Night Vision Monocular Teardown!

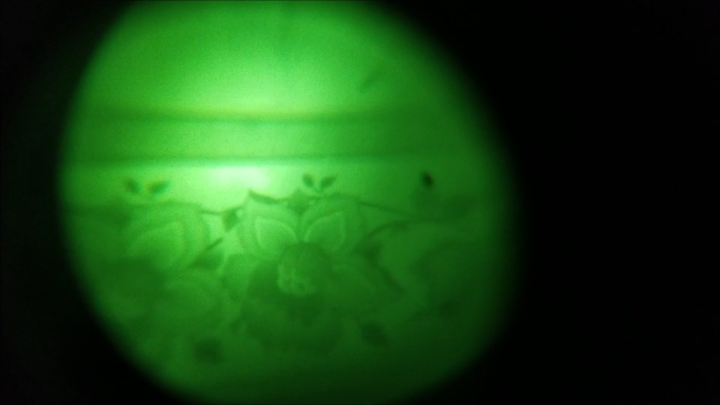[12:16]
um, this is my wallpaper, but yeah, you can see everything still works just fine.
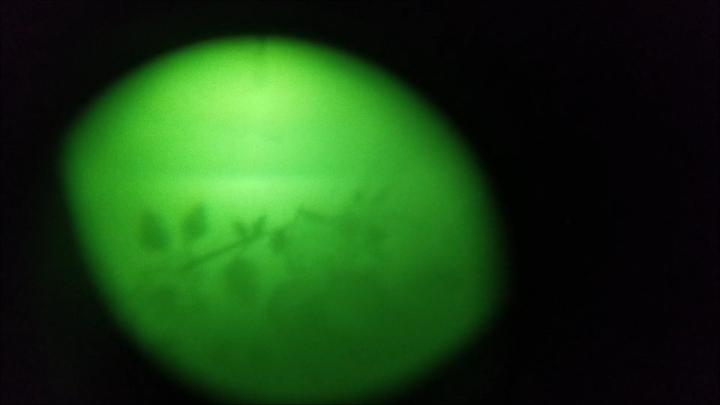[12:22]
Uh, I have noticed it's, it's a bit difficult to, uh, focus.
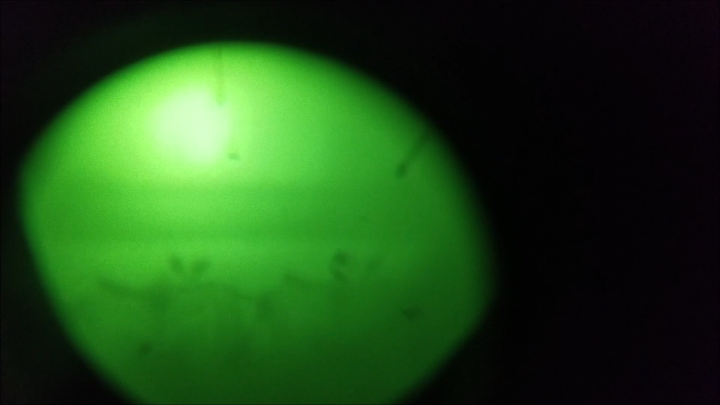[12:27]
Um, you have to kind of adjust, um,
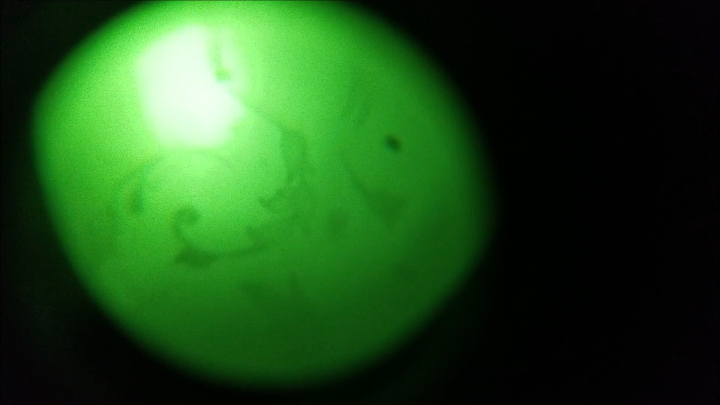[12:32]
both the front lens as well as the eyepiece, um, and it changes pretty wildly.
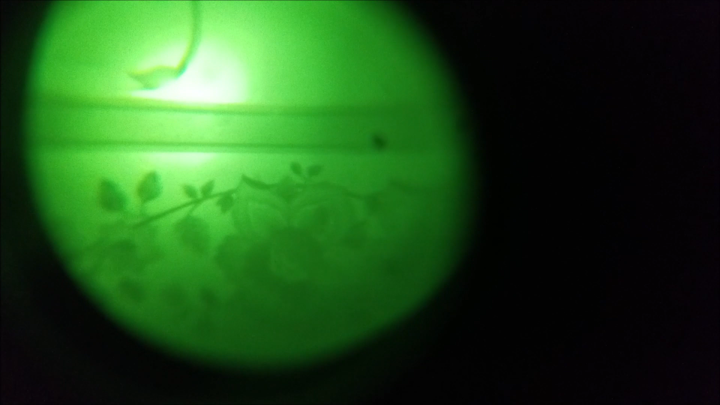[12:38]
So this is not something that you would use like close quarters or anything like that.
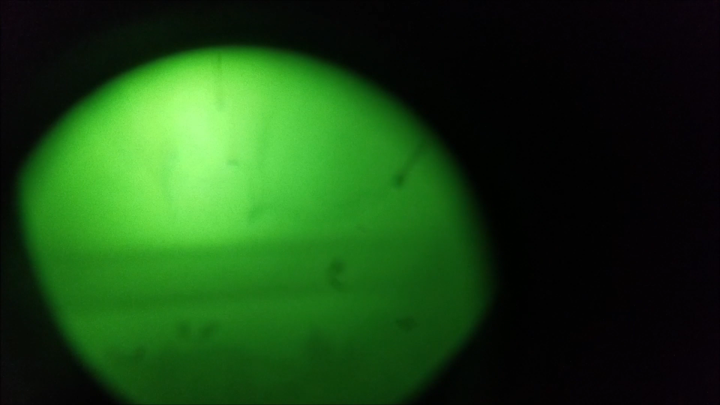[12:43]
Um, especially since the optical zoom is, I think 10 times or something like that.
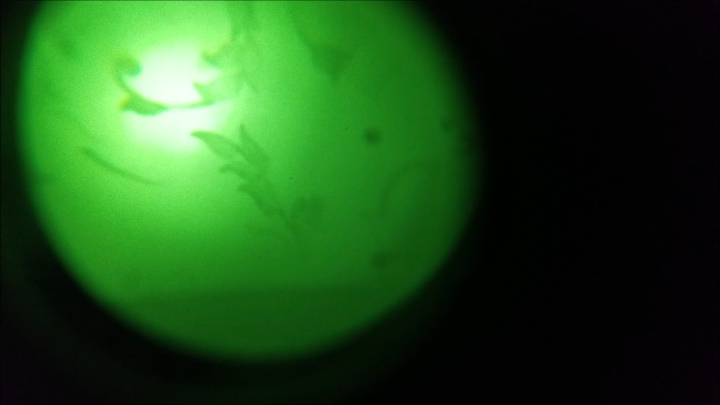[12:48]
So you really want to be using this like kind of outdoors at a distance sort of thing going on there. Um, this is without the IR LED, obviously, uh, there's no external light source in here, any, no ambient IR in my bathroom.
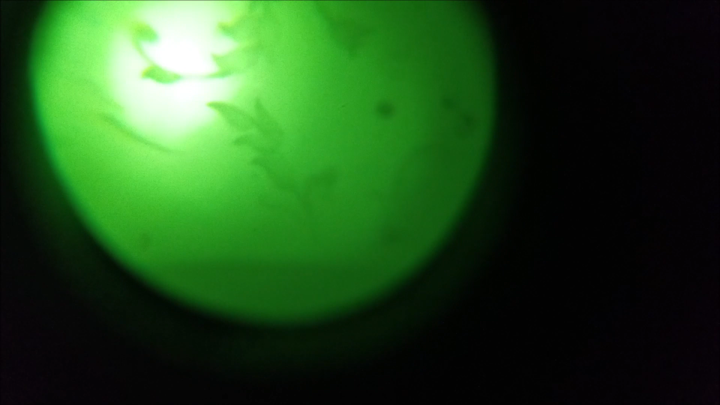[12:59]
So you can't see anything, but, um, at night you can see a little bit without the IR, but the IR definitely does help.
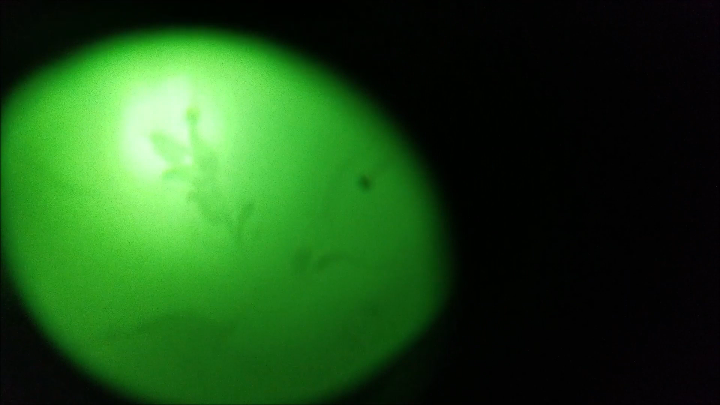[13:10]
You can see some kind of splotches or something. I think that's, um, dust that I got on, uh, the lens or something when I did the teardown, um, that wasn't there before.
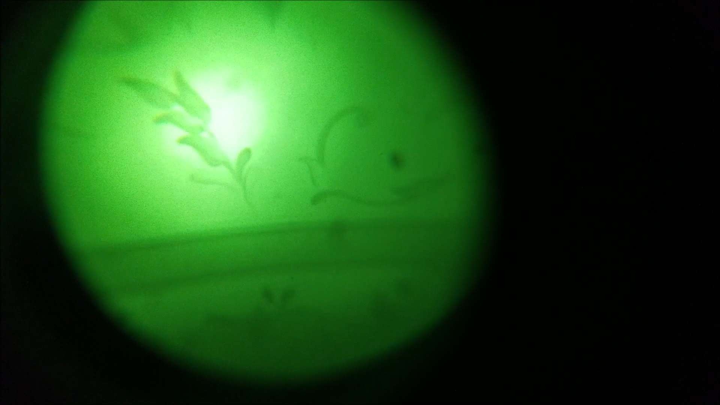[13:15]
So I'm going to have to get a, um,